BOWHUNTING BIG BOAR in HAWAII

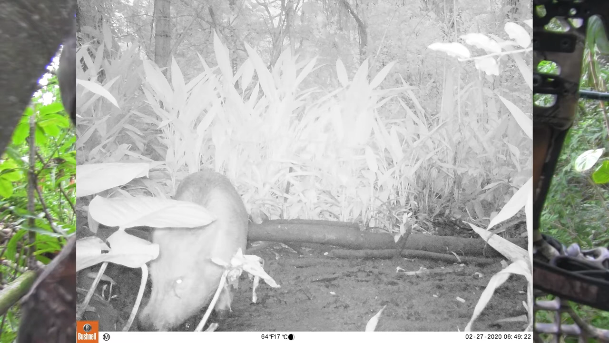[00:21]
He only comes in for like a minute or two out of time so I'm not even quick. I'm not going to give him time to come in.